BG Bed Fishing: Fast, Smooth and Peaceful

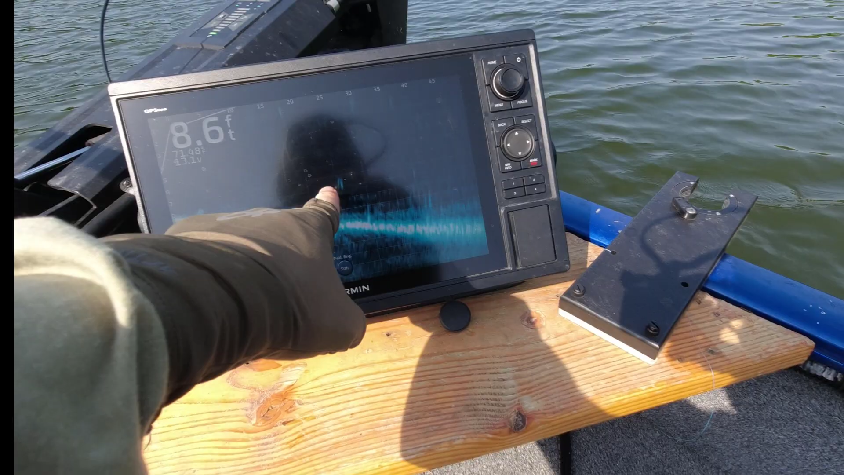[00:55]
On screen: depth 8.6 ft
See, one more. There is some single fish we're gonna cast around.
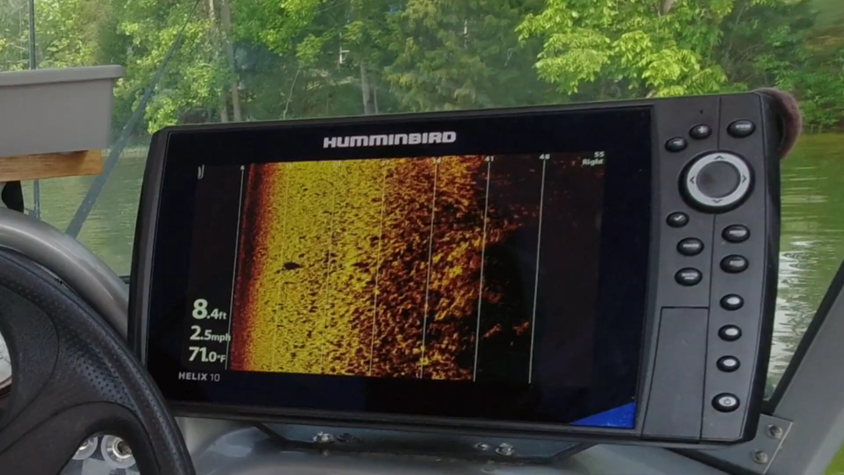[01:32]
On screen: depth 8.4 ft, water 71.0°F, speed 2.5 mph
Too close. Oh man, still no bed here. Is this a bed here?
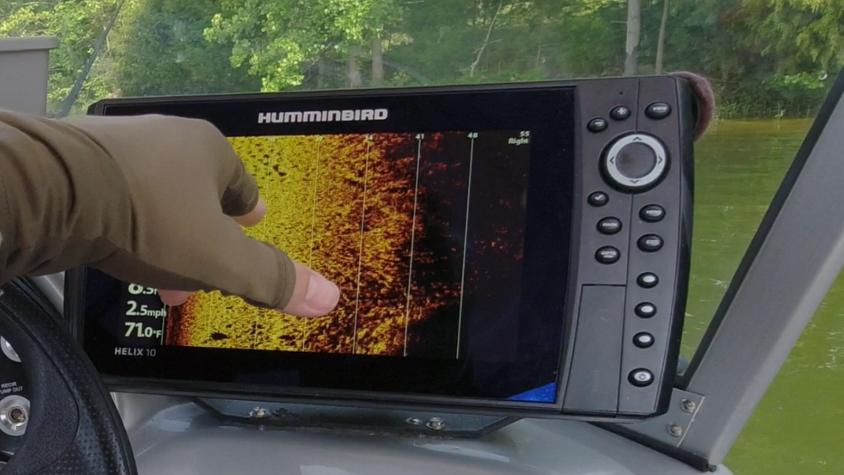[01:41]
On screen: water 71.0°F, speed 2.5 mph
Man, is this a bed? Man, this might be a bed.
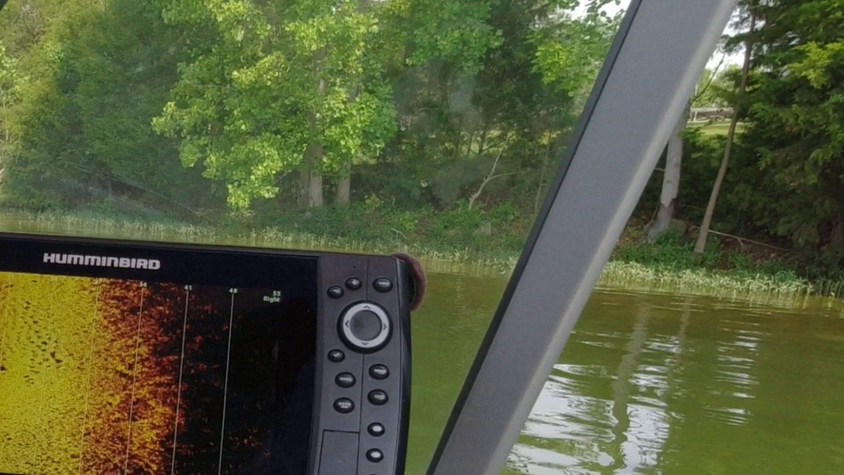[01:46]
This might be a bed. Why is it?
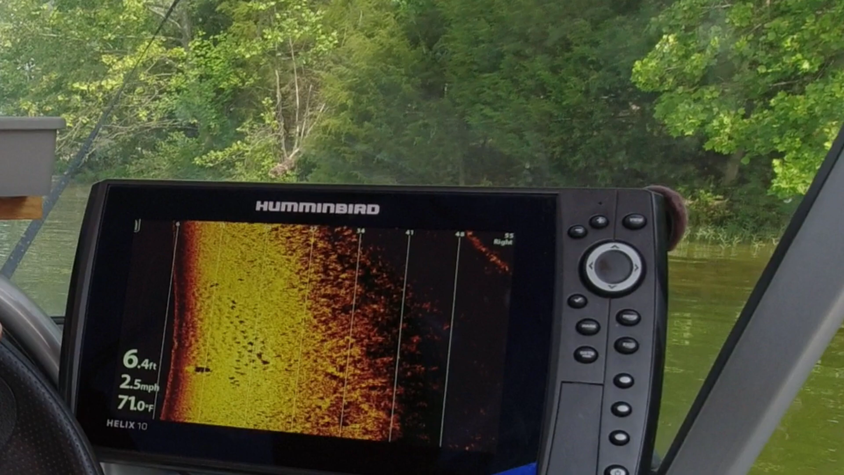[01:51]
On screen: depth 6.4 ft, water 71.0°F, speed 2.5 mph
Because my motor is vibrating. I think this was a bed.